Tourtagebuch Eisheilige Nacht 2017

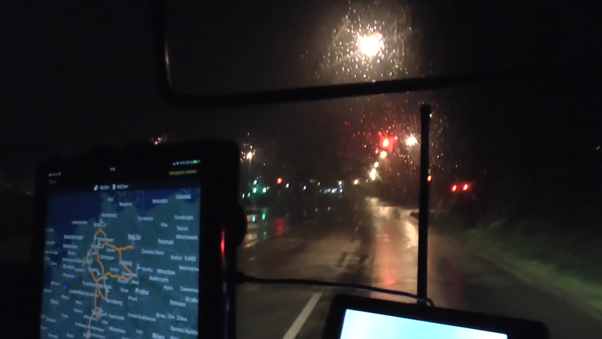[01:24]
4523 Kilometer haben wir vor uns. Das sind 60,29 Stunden Fahrzeit. Ja, das ist schon sehr optimistisch, aber.